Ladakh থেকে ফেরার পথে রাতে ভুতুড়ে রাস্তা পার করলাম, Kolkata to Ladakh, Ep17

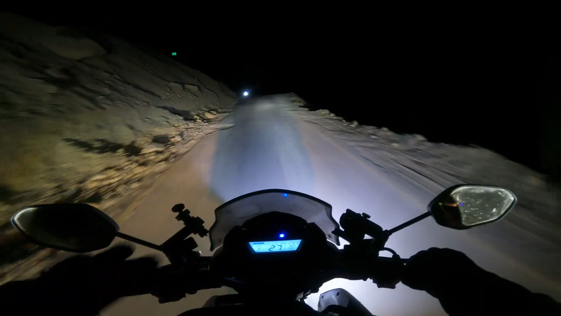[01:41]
তো এখন চলে এসেছি সেই গাটা লুপসে, বিখ্যাত গাটা লুপস, যেটাকে ভুতুরে রাস্তা বলা হয়। তো গাটা লুপসের এই অন্ধকারে জায়গায় আমি এখানে জল দিলাম।